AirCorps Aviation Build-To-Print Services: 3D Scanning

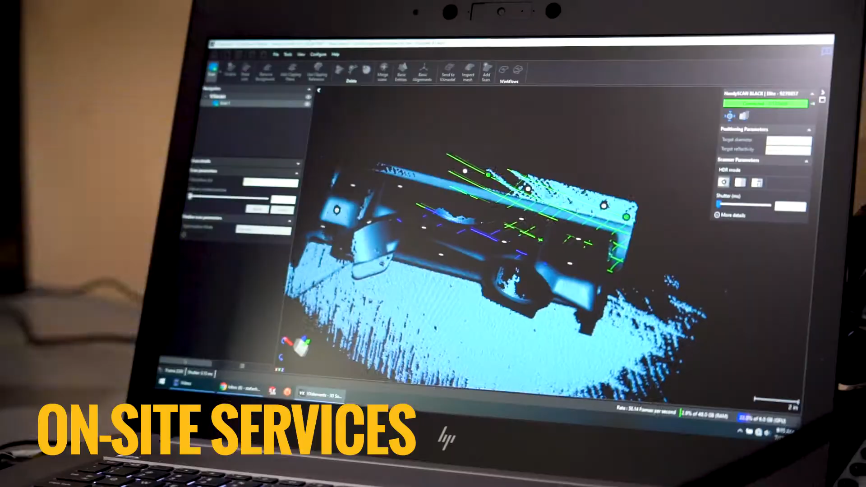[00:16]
we can scan your parts in-house or by traveling to your facility.
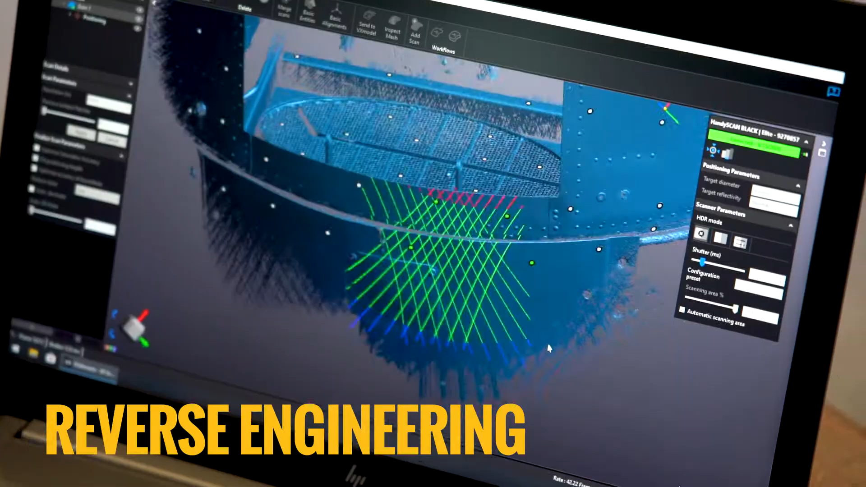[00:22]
3D scanning is an awesome tool for measuring complex parts and structures.